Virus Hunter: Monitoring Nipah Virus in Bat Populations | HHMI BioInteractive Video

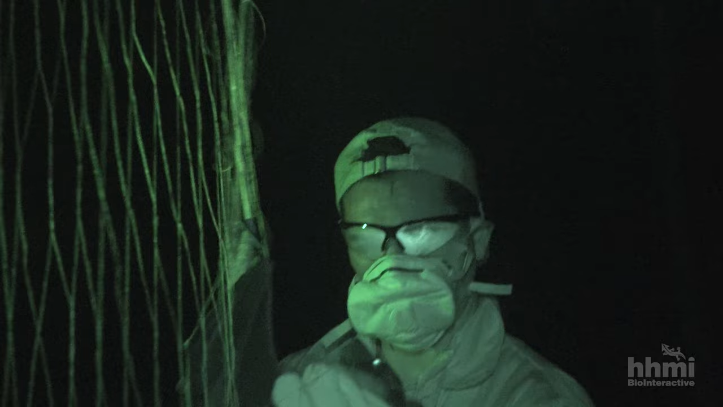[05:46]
all right okay gotta be very careful with the wings
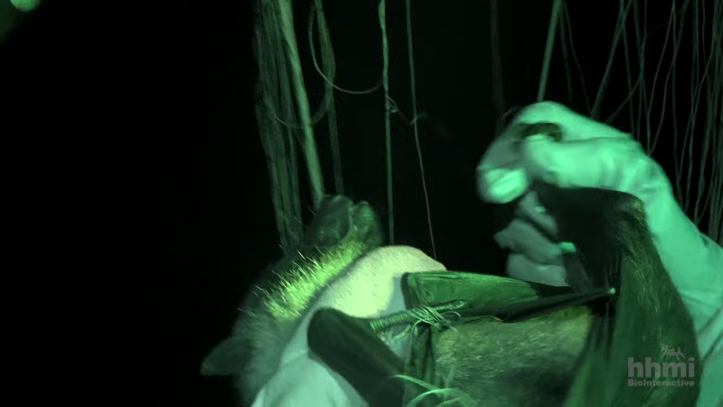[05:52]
they have some delicate bones inside the wings bats are like angular animals
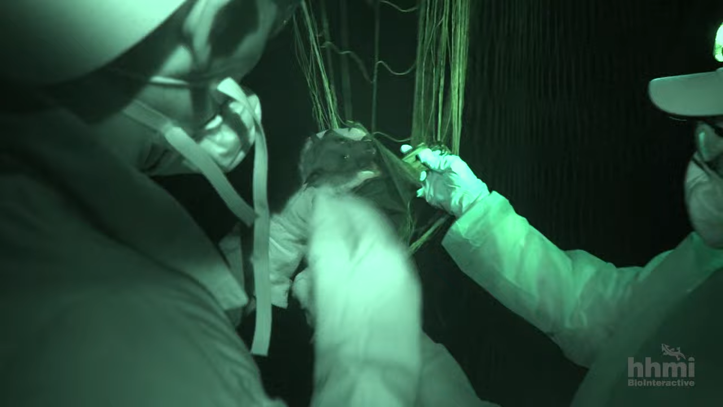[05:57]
every piece of their anatomy is angular it's like having barbs and hooks in every direction okay